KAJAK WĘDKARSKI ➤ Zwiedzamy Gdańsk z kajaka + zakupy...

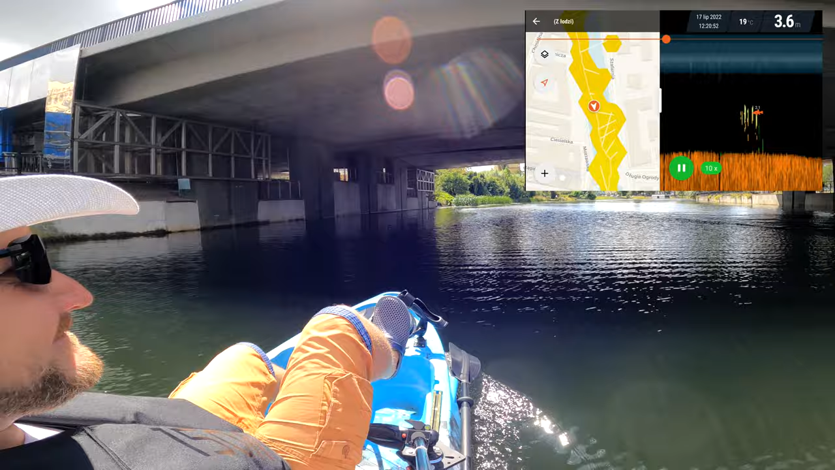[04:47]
On screen: depth 3.6 m, water 19°C
Tam mamy hotelik, natomiast tutaj jest bardzo fajne miejsce,
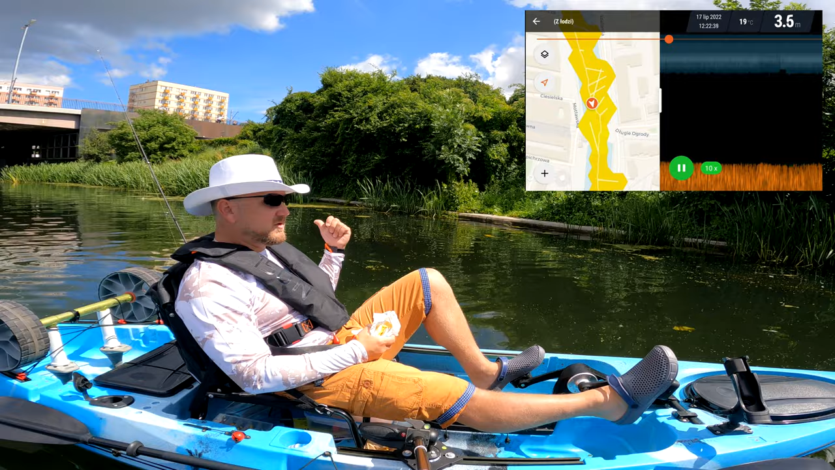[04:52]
On screen: depth 3.5 m, water 19°C
bardzo dużo spławów ryb, nie wiem co to było, ale podpłynąłem tutaj na chwilkę tak trochę bliżej, no i zadziało się, muszę powiedzieć, aż podskoczyłem. Tam już mamy wędkarzy i taki pomost wędkarski mały, to oblegane miejsce przez miejscowych bardzo mocno.
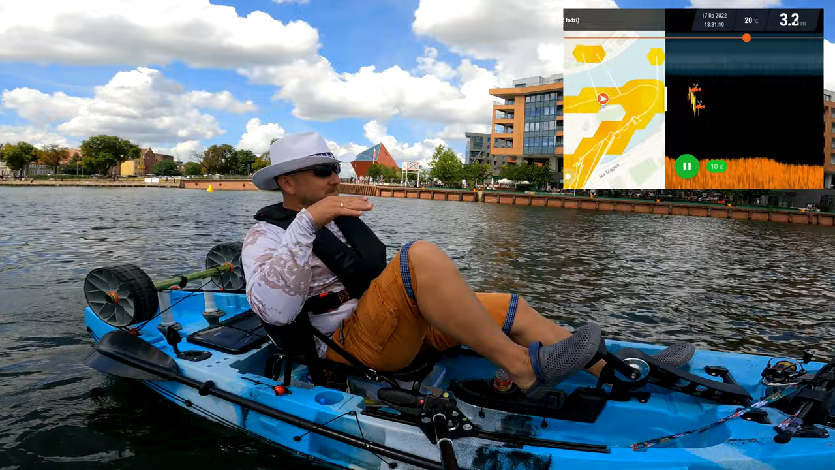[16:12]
Natomiast myślę, że najlepsze miejsce właśnie, żeby sobie połowić, to będzie to, z którego zaczęliśmy, czyli kanał następcy, ponieważ nie ma tam ruchu wodniaków za dużo, troszeczkę kajaków jest jedynie. No i tam jest płytko, bardzo dużo zarośli i mamy dużo rybek. Natomiast cały czas mamy hosądy odpalone. Tutaj jest powiedzmy troszeczkę głębiej, 3-4 metry, ale no nie ma ryby.